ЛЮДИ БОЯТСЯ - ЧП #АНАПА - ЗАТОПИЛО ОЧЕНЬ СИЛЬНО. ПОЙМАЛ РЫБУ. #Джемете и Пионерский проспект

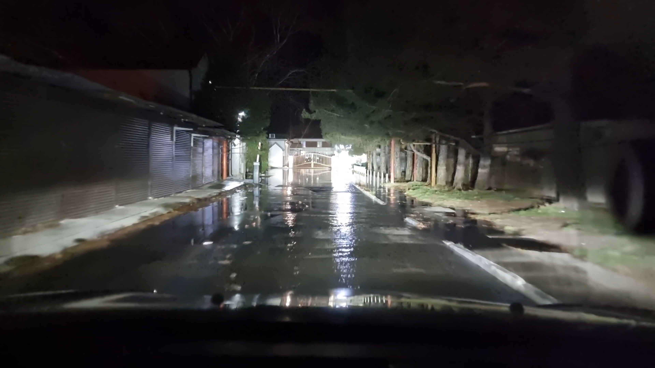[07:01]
другое то есть там закроемся идет через другой вот смотрите поток идет поток воды заходит южная где на
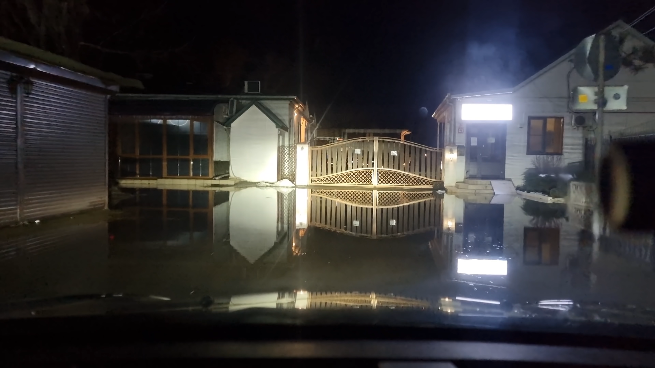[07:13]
золотые я думал они не они то есть смотрите все удержали уже машина тормозит то есть там ступеньку
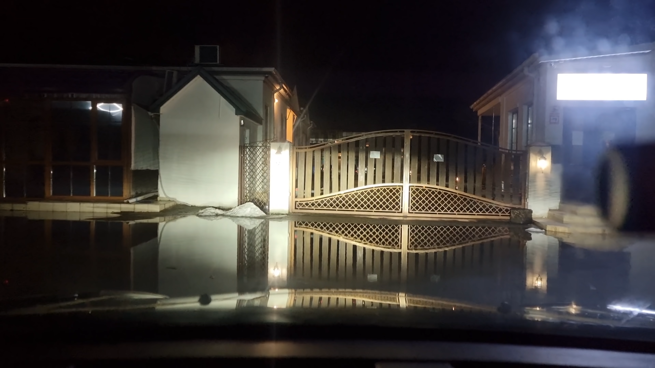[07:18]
не видно кстати сочтение ребят
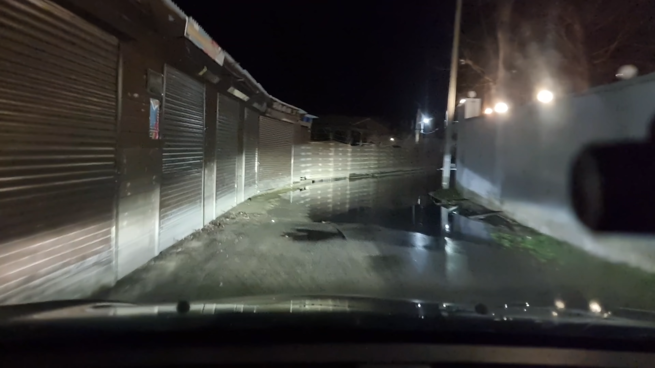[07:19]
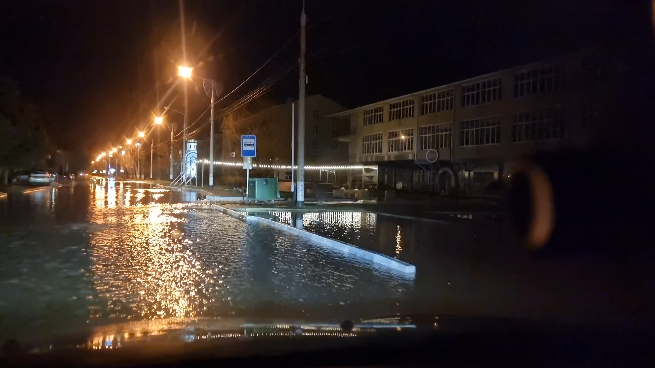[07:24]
здесь вот видно смотрите поток идет как я вам говорил что опирается феи и вот часть через все проходят воды вот здесь вот литер через кисмет вот она вот здесь выходит а часть это через ту сторону 4 сезона то есть вода поток делится